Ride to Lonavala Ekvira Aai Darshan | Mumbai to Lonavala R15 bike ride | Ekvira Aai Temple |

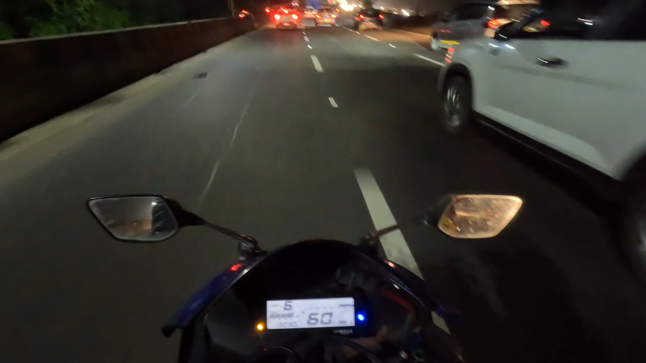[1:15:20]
तो अभी हम लोग आराम से जा रहे हैं। ये देखिए बहुत सारे ऐसे लोग हैं जो अनपढ़ जैसा गाड़ी चलाते हैं, तो आप इनसे सावधान रहिए, वरना ये आपको कुचल के आगे निकल जाएंगे और आप वहीं के वहीं बैठे रहोगे।